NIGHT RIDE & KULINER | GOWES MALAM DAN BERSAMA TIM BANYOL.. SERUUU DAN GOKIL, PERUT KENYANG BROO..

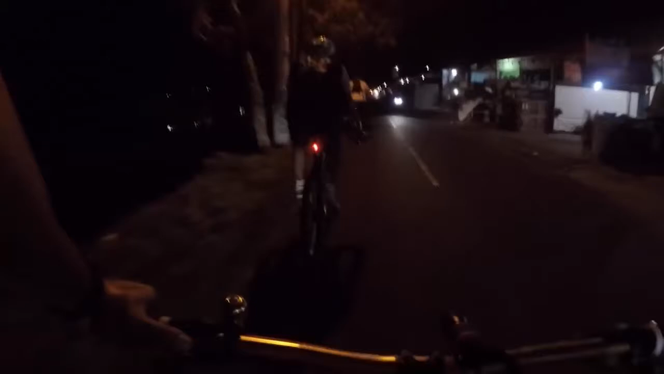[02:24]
Oke, kurang lebih sudah 1 jam perjalanan. Pemberhentian pertama itu di Simpang Siur, Patung Dewa Ruci. Enggak ada ih.
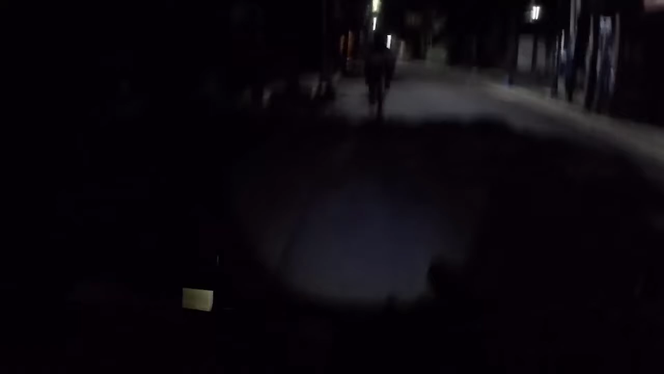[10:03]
Biasanya ini ramai sekali jam segini.
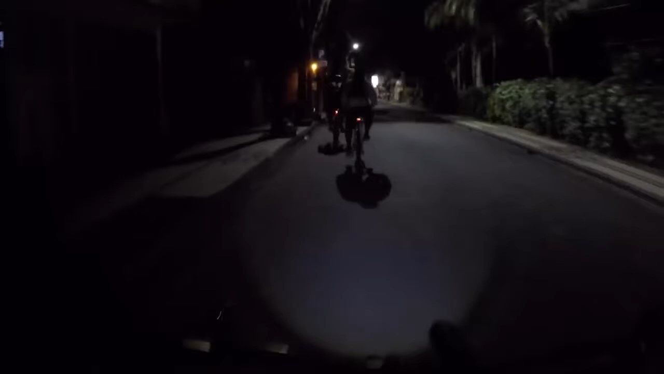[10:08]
Tapi sekarang kayak apa ya? Sepi gini. Ya bisa dinilai sendirilah kayak gimana situasi di Jalan Legian di Kutel.
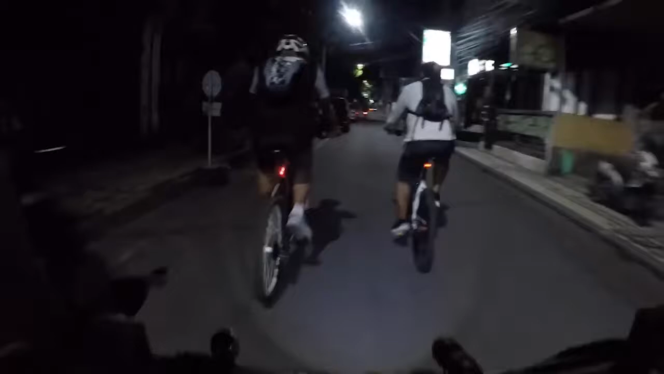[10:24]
Di sini paling terang benderang musik mana-mana.
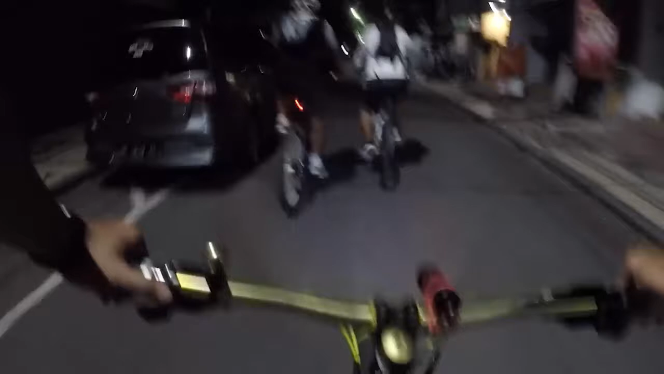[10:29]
Ramai, sangat ramai. Nah, di sepi gini ya? Ini padahal jam 9. Tapi sepinya udah kayak jam berapa ya? Sepi banget.
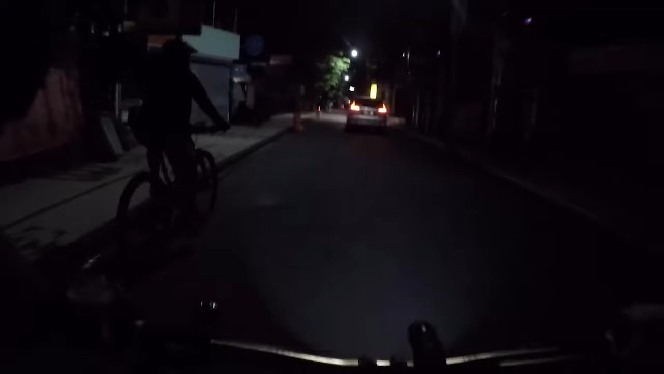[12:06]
Standing pun sepi. Enggak bojok leh.
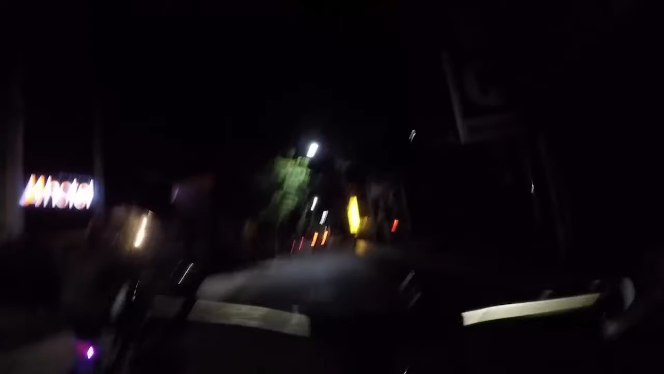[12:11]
Sangat bojol sekali. Oke, perjalanan masih jauh.
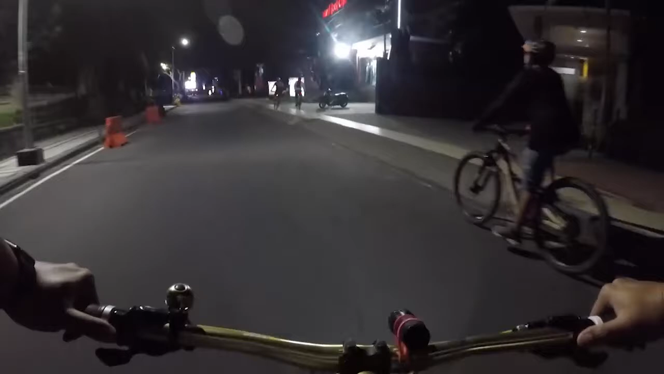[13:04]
Ya, sepi banget. Lama lu hari mau foto mau di situ.